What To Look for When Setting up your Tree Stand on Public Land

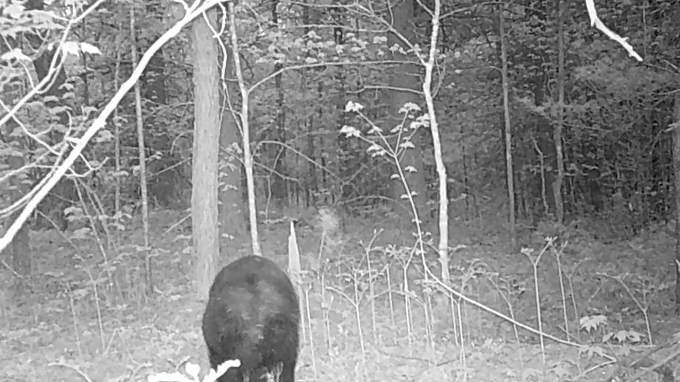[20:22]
What the hell? Oh, it's a bear. And the bear's ass. It looks like a boar. Yes, it does look like a boar. Wow, I thought that was a boar. It's a boar. Come on. If you guys are looking right now, I'm like, is that a bear May 22nd, or a boar? May 22nd. This looks like a bear, because you see like a little spike, but this one, dude, what time? 5:30 in the morning.
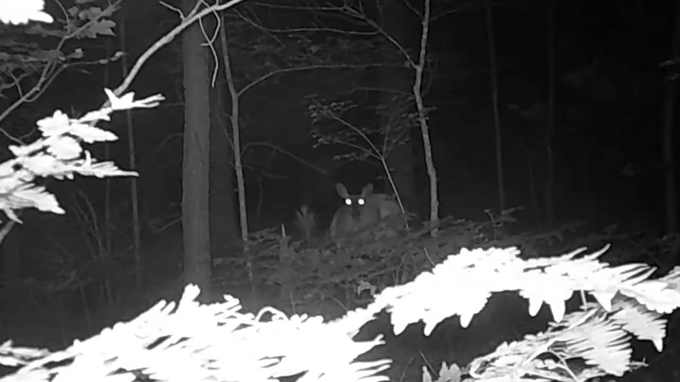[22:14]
Deer, man. The different one isn't much. The ear's there. So it's a different doe. Nice. So far we've had a few different animals.
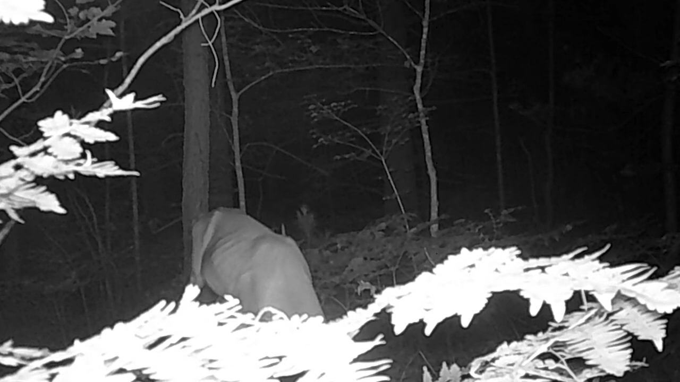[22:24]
Yeah. A few different doe come through. Yeah, this one's skinny. Yeah, this one's about, I think, one or, there's gotta be 1 to 3. That's a big ear. That's a different one. The ears are huge. Look at that, August 19th, 117. Big ears. Look at them. Oh, man. Camera was sketching it out. Oh! August 20th, what was the last one? August 19th. Next day, same one.